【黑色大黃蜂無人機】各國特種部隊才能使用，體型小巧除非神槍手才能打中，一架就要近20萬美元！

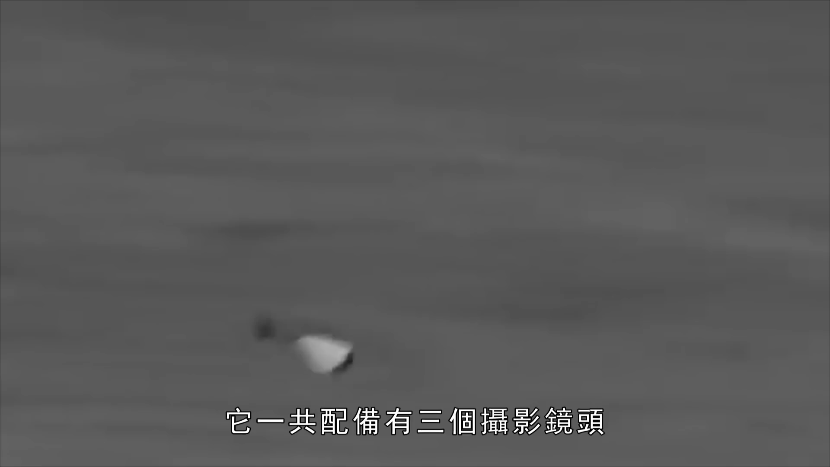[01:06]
镜头一个主要是看前方另外的两个主要看下面和向下45度角的方向